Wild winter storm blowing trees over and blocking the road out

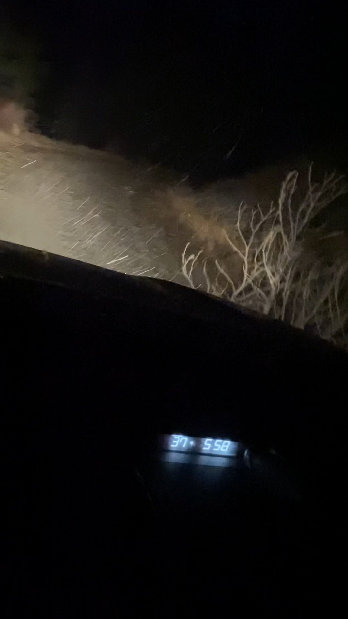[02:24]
Nope. There we go. Hit the side. Oh. Scratch the feet. Oh man. Here we go. It's a nasty storm we're in here boys. Here we go. Here we go.
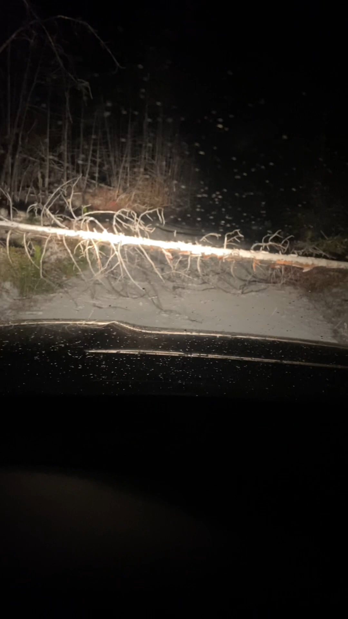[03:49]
Probably 50 feet. First tree. First tree down across the road. And another one. Here we go again.